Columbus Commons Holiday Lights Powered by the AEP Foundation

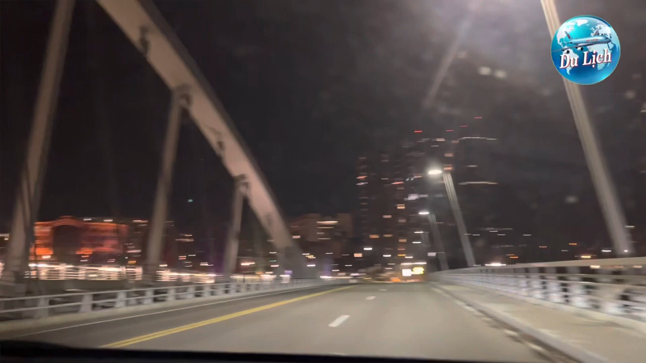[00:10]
Hôm nay chúng ta lại gặp nhau trong một cái chuyến du lịch dạo phố đêm ở thành phố Columbus. Thì buổi tối thì các bạn sẽ thấy nhiều đèn lung linh và có những ngọn đèn xanh xanh đỏ đỏ.